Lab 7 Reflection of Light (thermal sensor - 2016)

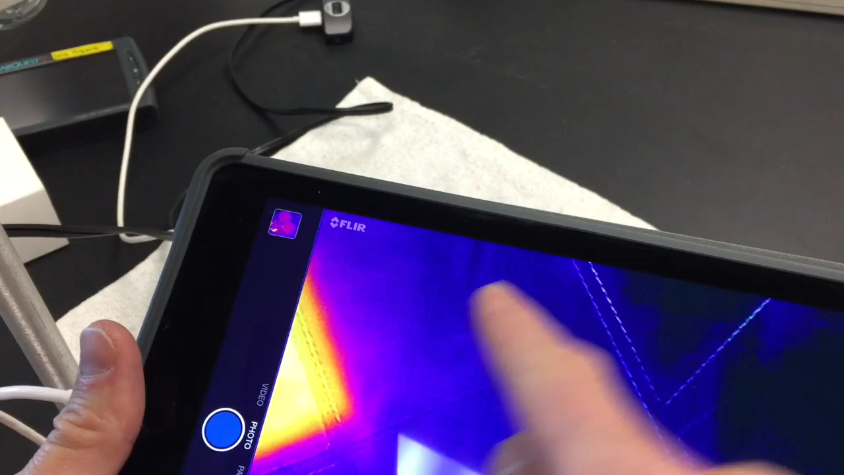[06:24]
so in the main area if you tap the settings button
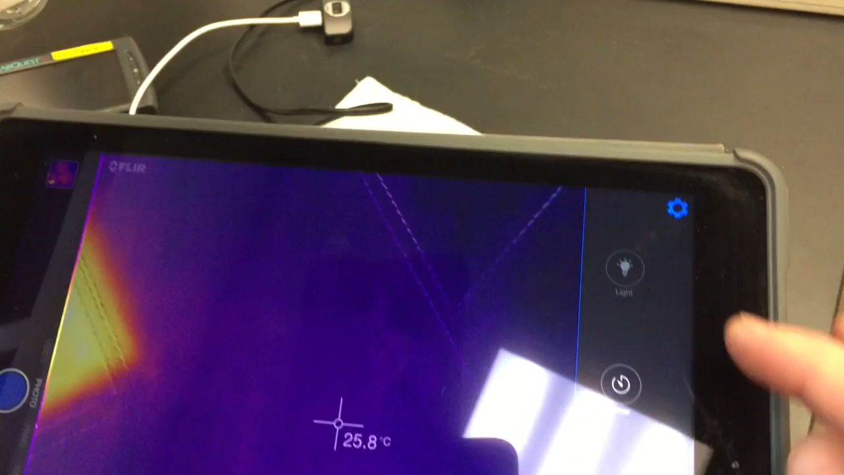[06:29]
On screen: spot 25.8°C
you can select the temperature units to Celsius
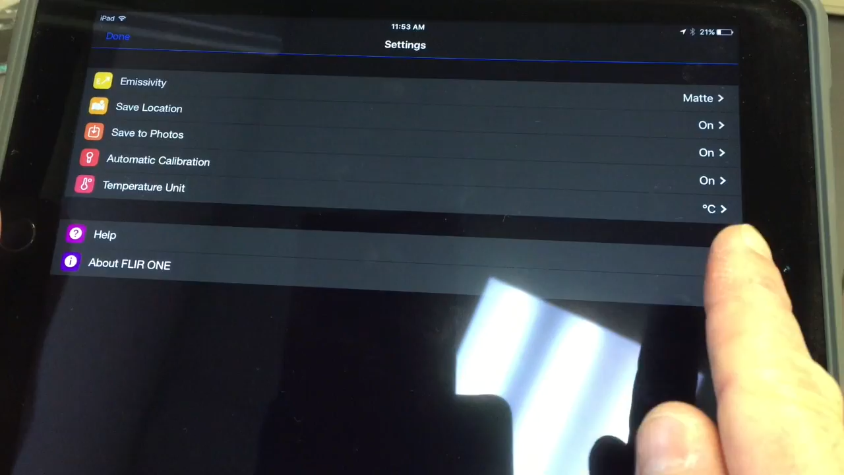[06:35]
I guess I'm not overly concerned if you use Celsius or Fahrenheit I just wanted to show you
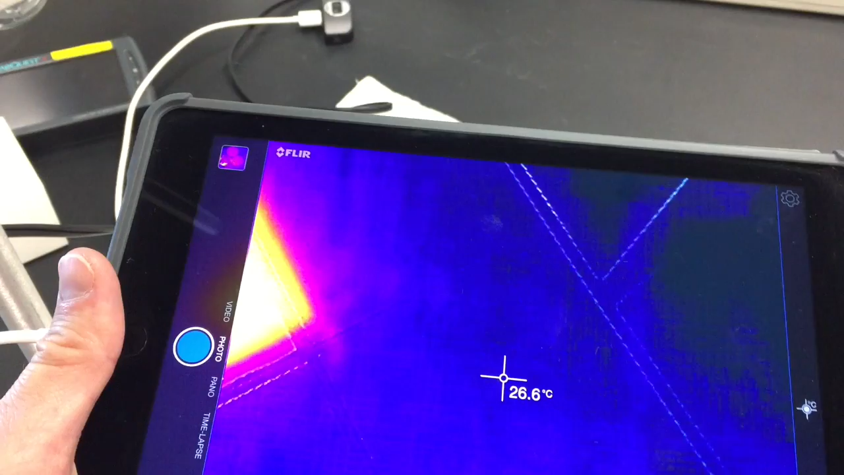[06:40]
On screen: spot 26.6°C
that traditionally we use Celsius for all of our labs so you can you can
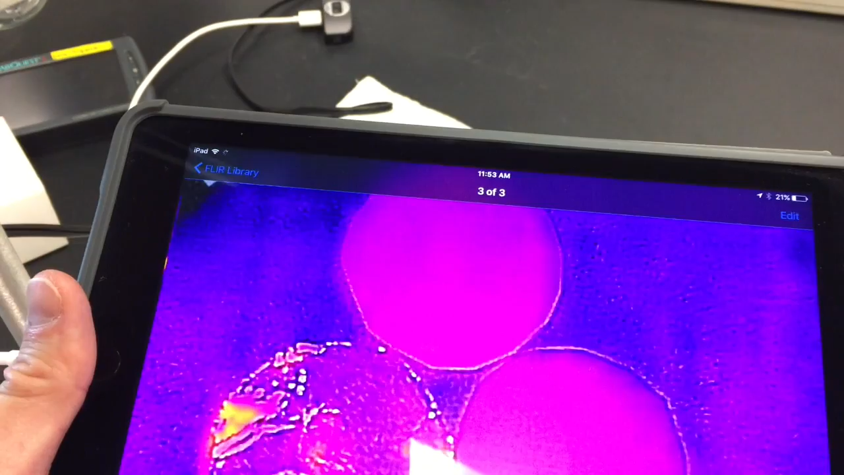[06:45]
select that again selecting the edit button I can move that to the center
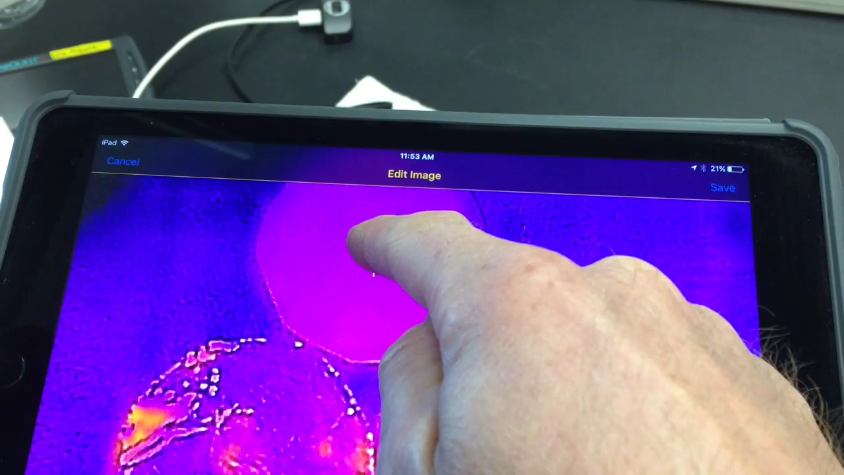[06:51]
so this in my data table I'm gonna write 25.4 is the temperature for the white paper
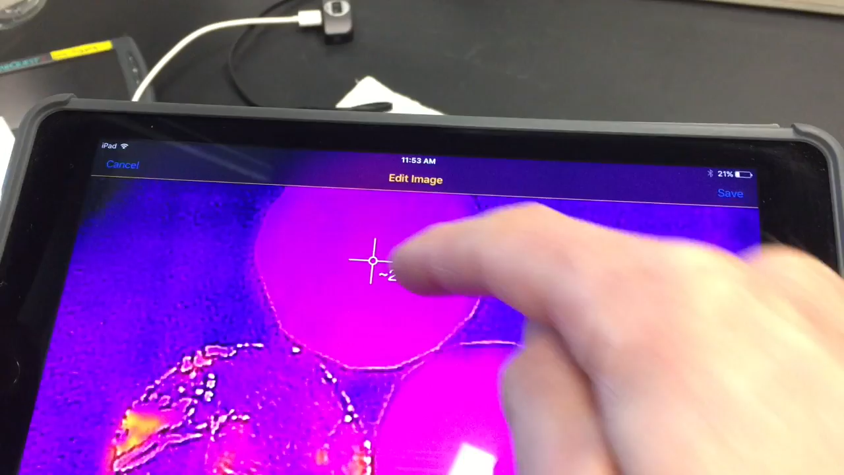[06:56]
should be similar yep 25.5 is the starting temperature of the black
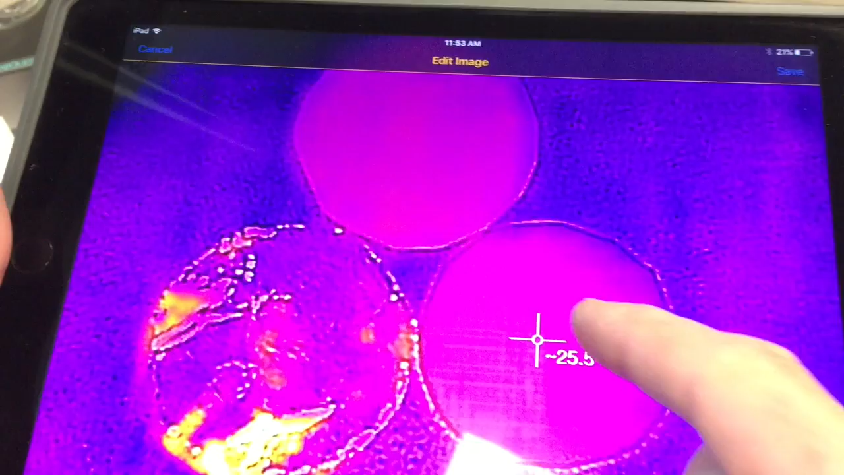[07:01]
paper aluminum foil is really tricky it depends on where you kind of move
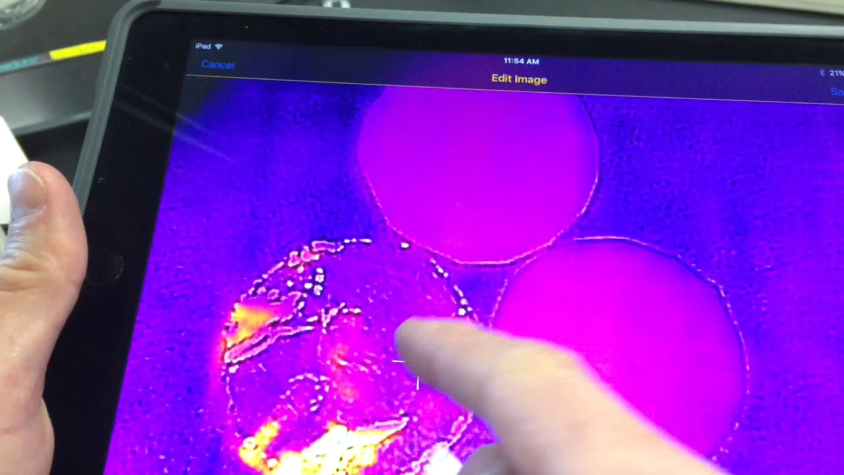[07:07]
around on there I probably am going to recommend just taking
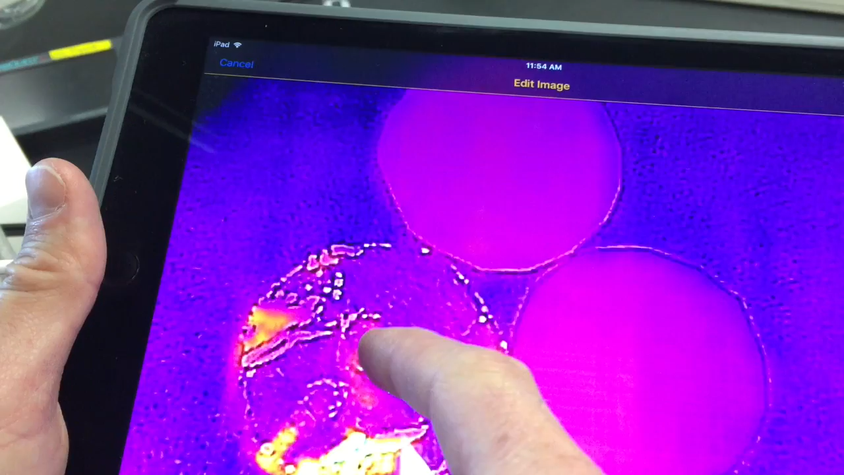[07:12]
a temperature reading from the center as well 25.4 which so all three of these have basically
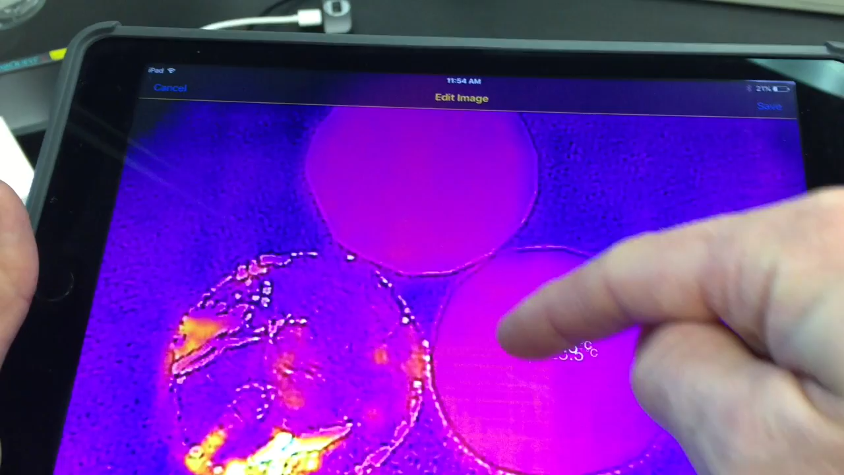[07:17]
25.4 as a starting temperature which makes sense because I haven't run the experiment yet
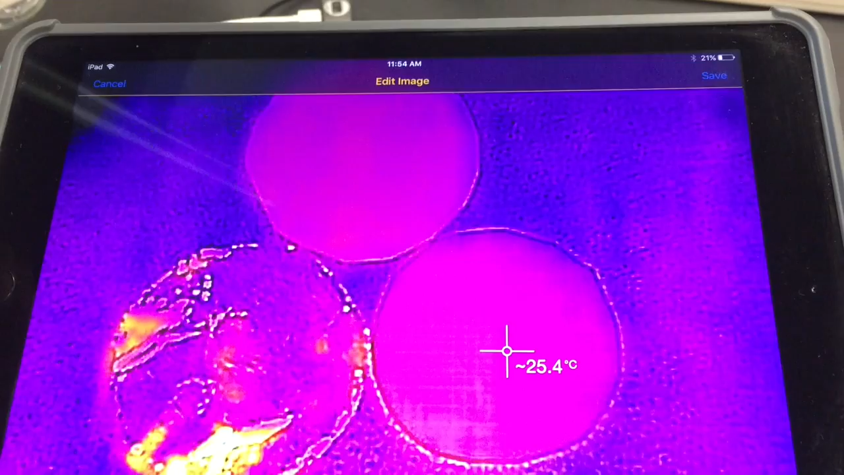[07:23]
On screen: spot 25.4°C
they should all have a very similar if not identical thermal image and temperature okay so now let's run this lab for five minutes and then see what our
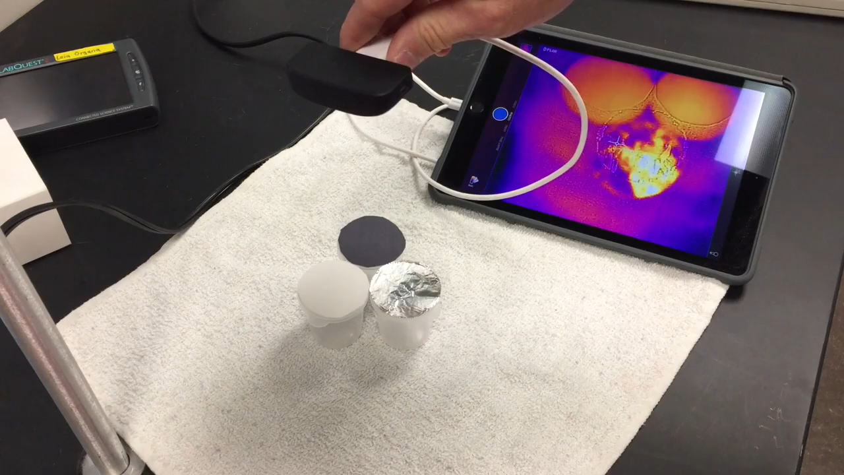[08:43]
my three samples looks like it's not in line again so I'm gonna talk I'm gonna tap on the screen
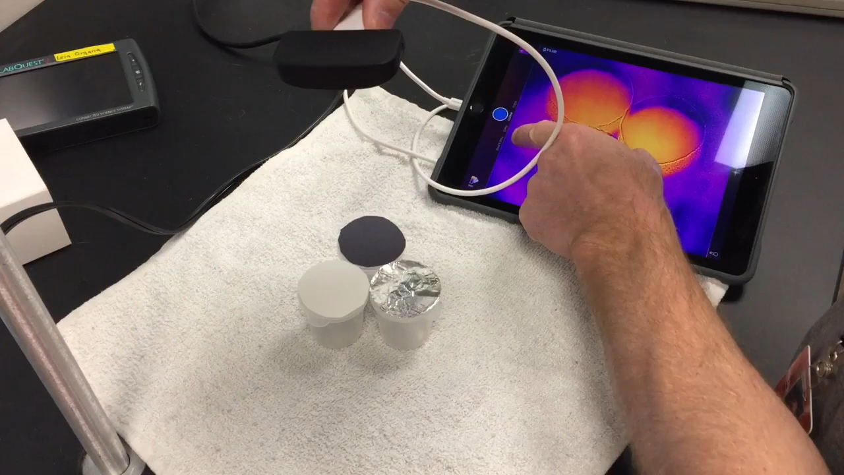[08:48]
and I'm going to and so I'm gonna tap on the screen here and I'm gonna line
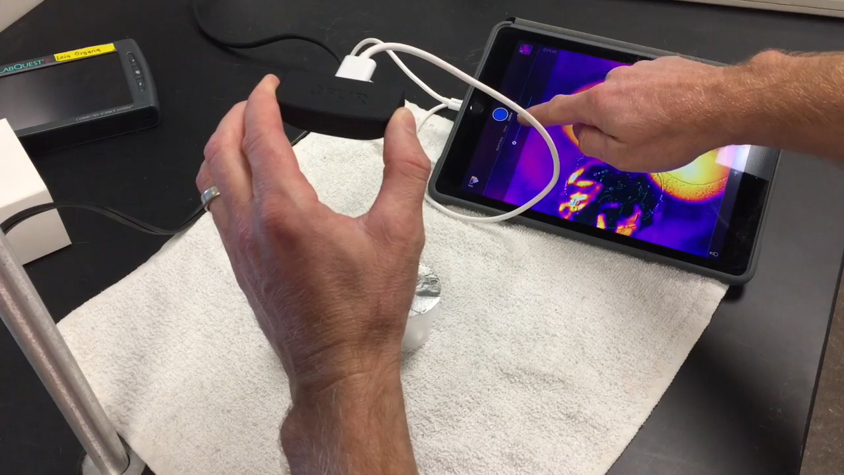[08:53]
up the thermal image with the actual image so that it's looks good there all right and when I get my three samples in the view there all
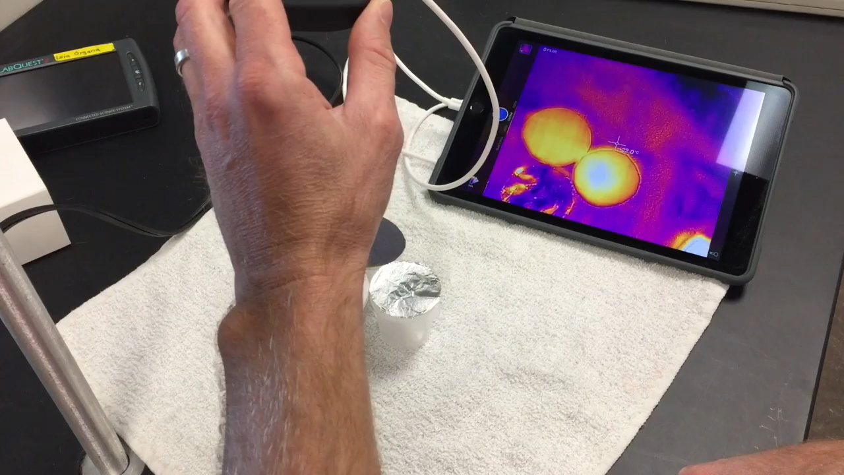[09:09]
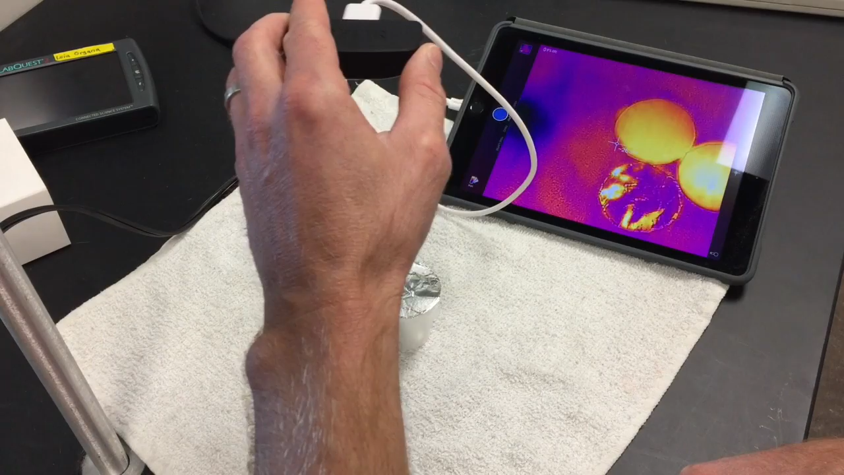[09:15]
right then I'll take my picture all right
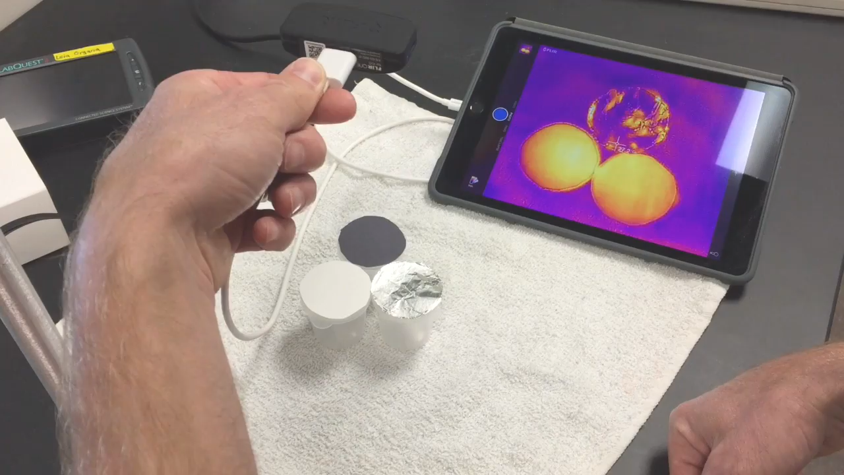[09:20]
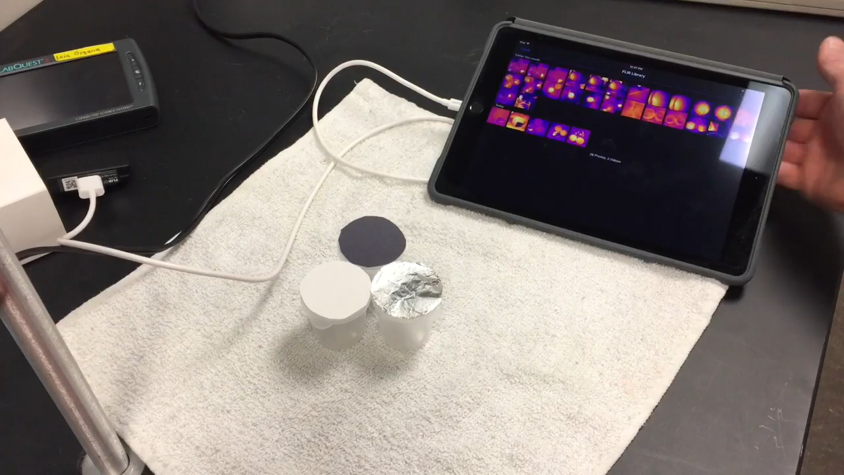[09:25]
then I'm gonna go to that picture and
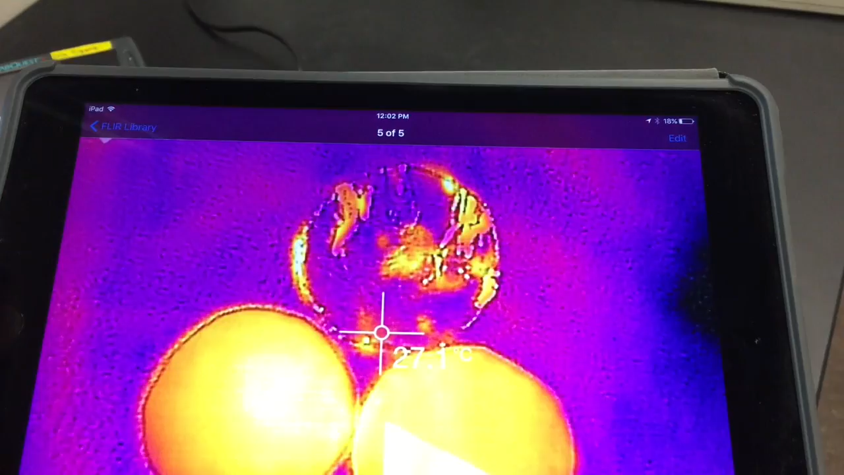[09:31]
I'm gonna whoops make sure you know what's what so aluminum foil white paper
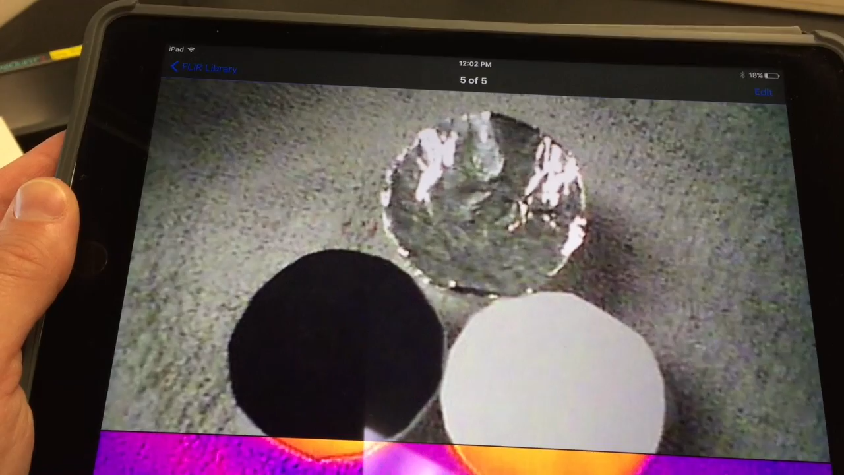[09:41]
black paper and so on and I'm gonna take the final temperature so white paper
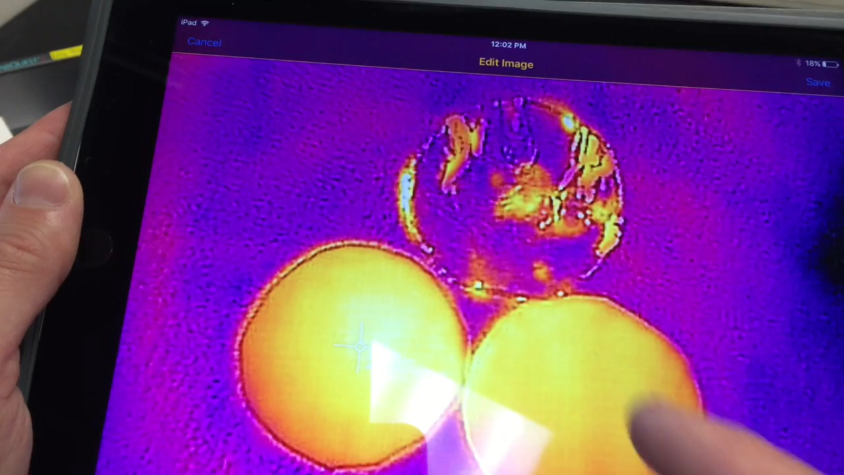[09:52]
black paper and again aluminum foil is just gonna be tricky to find it